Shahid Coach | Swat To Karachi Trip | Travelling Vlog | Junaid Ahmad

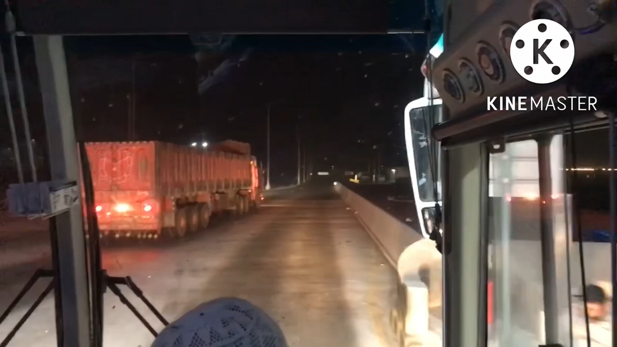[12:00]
او څومره چې د ټایم پورې سفر وشو، یو بهترین سفر د سوات نه د سکر روډ ټول پلازې پورې بهترین سفر و. اوس باقي چې کومې لارې دي هغه مختلف های ویز دي، ډبل روډ دی.
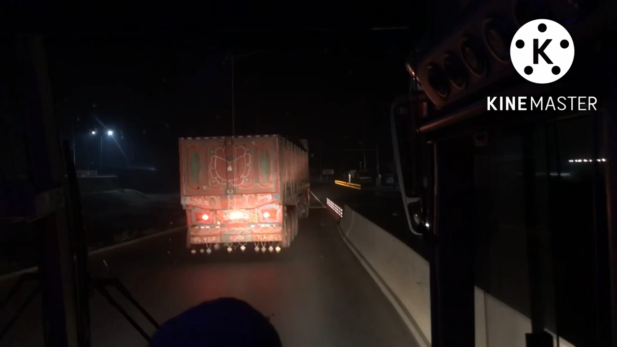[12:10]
خو د سیلابونو په وجه چې تیر شوې میاشتې کوم سیلابونه راغلي وو، د هغې په وجه دا روډونه ټول خراب شوي دي. او ټول د کراچۍ پورې یعنی د حیدرآباد پورې چې څومره هم لارې دي هغه ډیمیج شوي دي. دا تاسو لیدلی شئ چې دا د سکر های وی ده، او په دې های وی باندې به اوس مونږ خپل سفر باقی جاری ساتو. یعنی دا مونږ د شپې په 1:30 or 2 د سکر موټروی نه راکوشو، او باقی به اوس خپل سفر تقریبا دا 420 کیلومیټر چې دی دا مونږ په دې باندې خپل جاری مخکې ساتو.
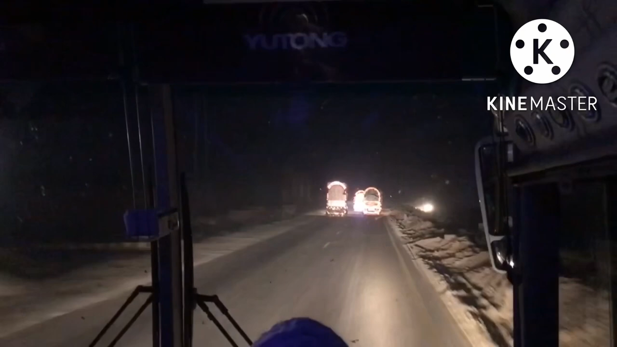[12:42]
او تاسو لیدلی شئ چې په دې باندې انتهایی رشي، دا مختلف ټرکونه او دا بسونه په دې باندې رواني د ورځې په بې انتهایی زیات رشي. د علاقه خلک موټر سایکلې ګاډي مختلف ګاډي په دې باندې او په دې باندې تګ را تګ ډیر مشکلي. خو د شاید کوچ یعنی د بسونو چې کوم ډرایوران دي هغه ډیر په طریقې سره په دې ځي.